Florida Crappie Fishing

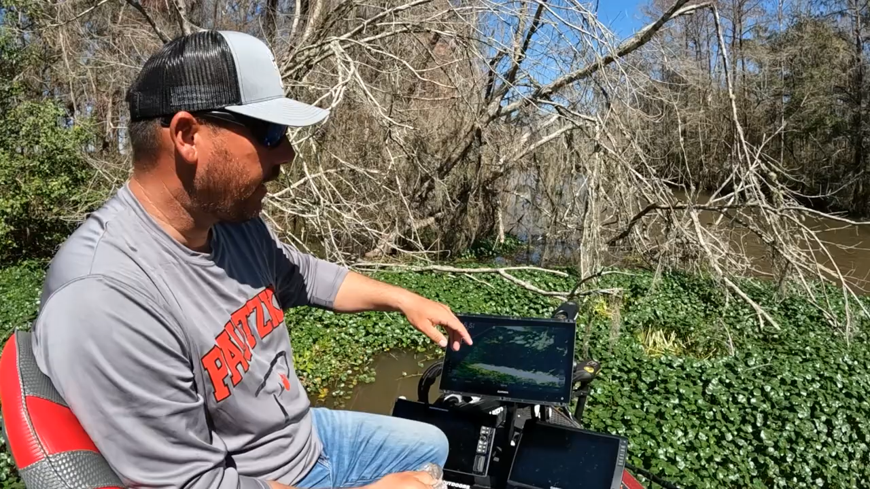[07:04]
Just waited a few minutes, let everything settle back down, and that right there.